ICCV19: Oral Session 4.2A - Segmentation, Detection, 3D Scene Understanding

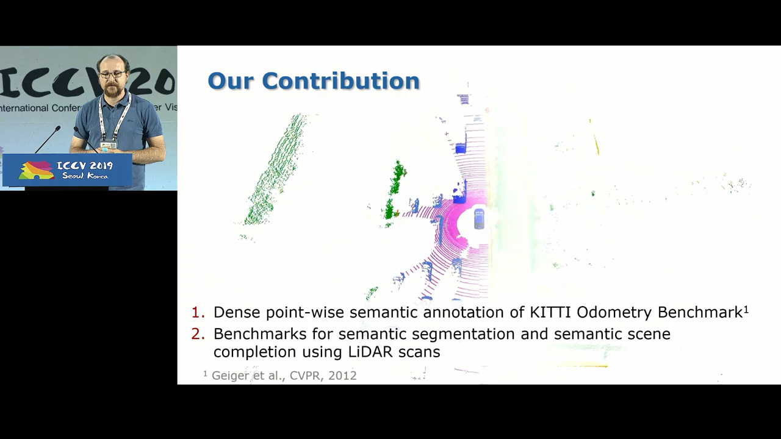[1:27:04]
We furthermore propose several benchmark tasks for LiDAR-based scene understanding, initially including semantic segmentation, but also semantic scene completion.
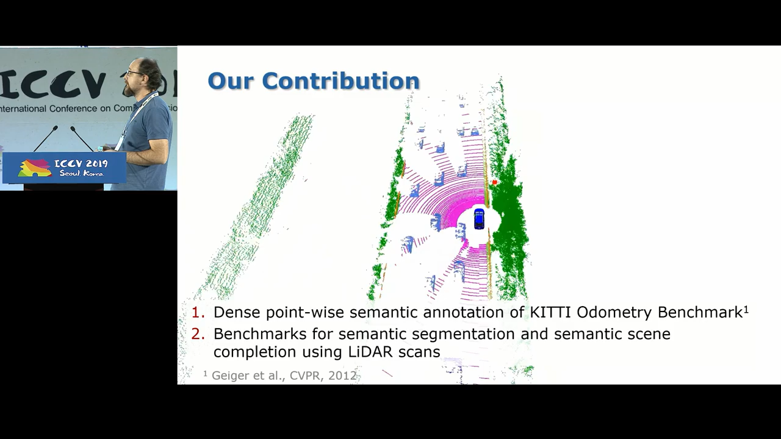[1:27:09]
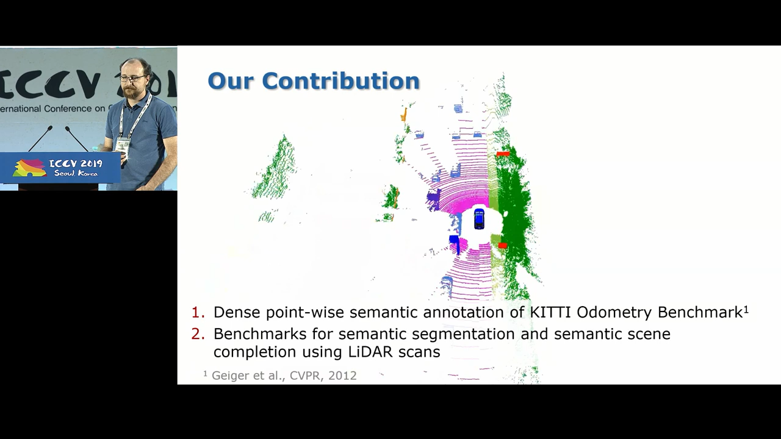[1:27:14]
In sum, we labeled over 43,000 scans from 22 sequences of the Kitty odometry benchmark,
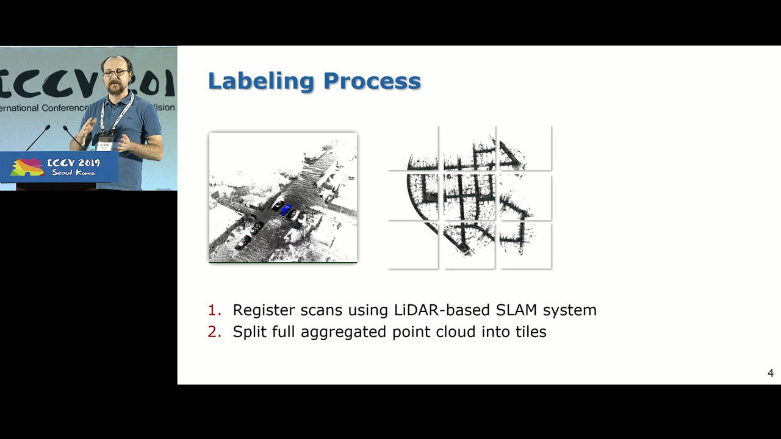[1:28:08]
Using these poses, we then aggregate all the point clouds, we then split it up into tiles, and use these tiles then for labeling, which enables us to consistently label overlapping scans. Our labeling tool is then used for each tile to label the scans from scratch manually, and our labeling tool provides some labeling methods,
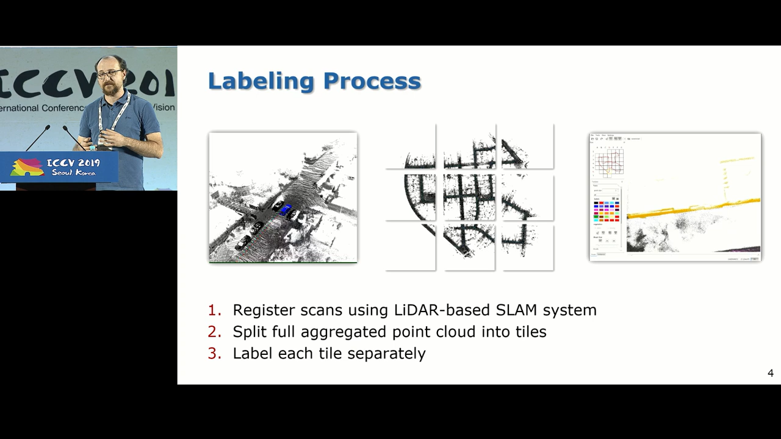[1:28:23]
but also filtering methods as shown here in the video. So with the data set together, we also provide three benchmark tasks. So the first task, the semantic segmentation using a single scan, is input. Since it's not decidable if an object moves or not moves, in this task we only evaluate all classes that we map all moving to non-moving classes together, so that we only evaluate on 19 classes in this case.
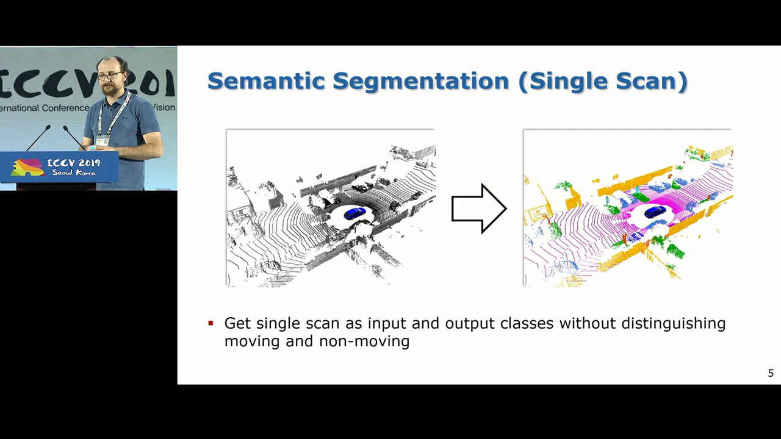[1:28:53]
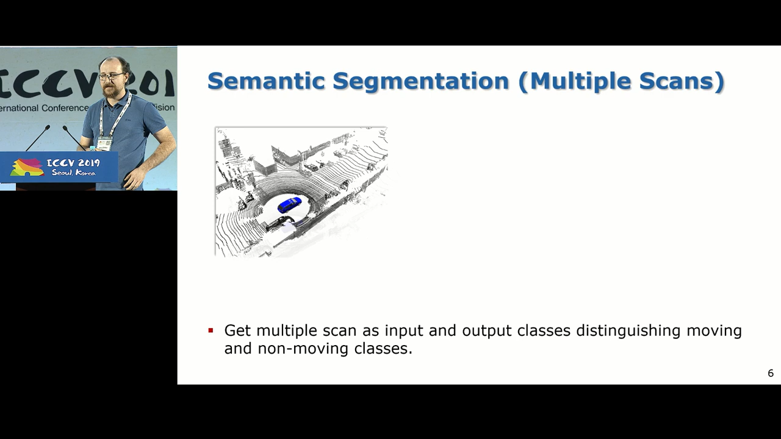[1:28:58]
And the second task is natural extension, uses then history of scans. So this enables then to also use temporal information by using a buffer of scans, and then predict also moving or non-movable classes. In this case, we then evaluate on all 25 classes on our evaluation server.
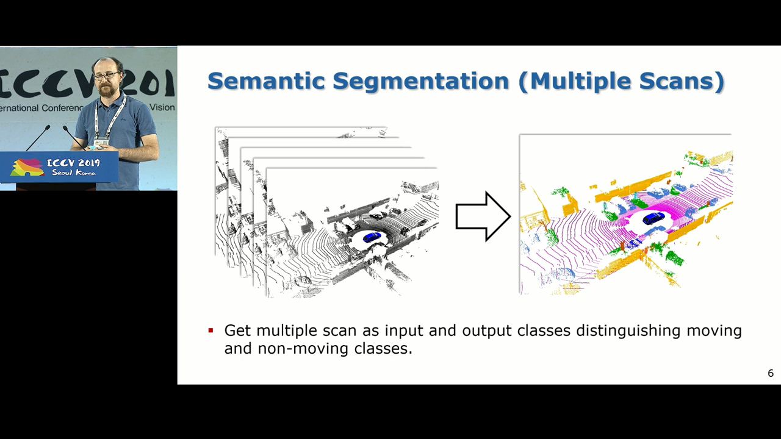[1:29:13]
We evaluated several semantic segmentation baselines on this data set,
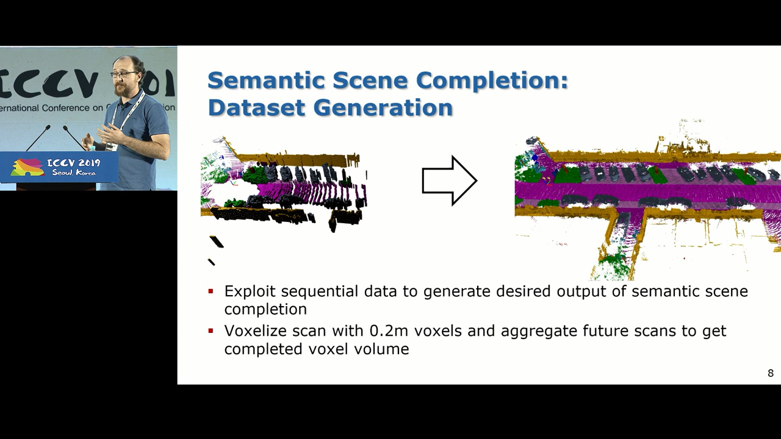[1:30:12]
by aggregating multiple scans and using this in the voxel grid representation to produce the completed scene in front of the car. By using this, we can then produce such completed scenes, which we again can use for the scene completion task.
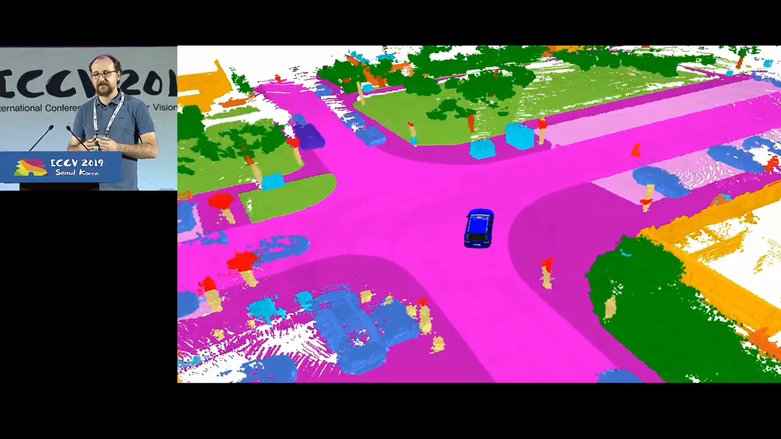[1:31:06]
but also included already in the data set instance segmentation for
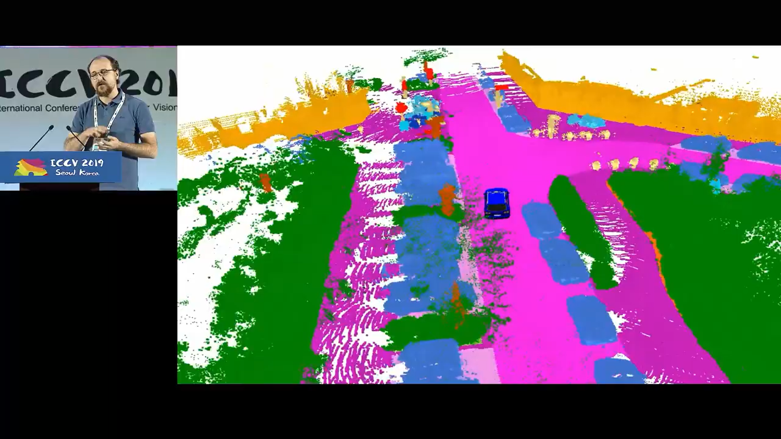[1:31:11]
all classes like humans and vehicles for the whole data set.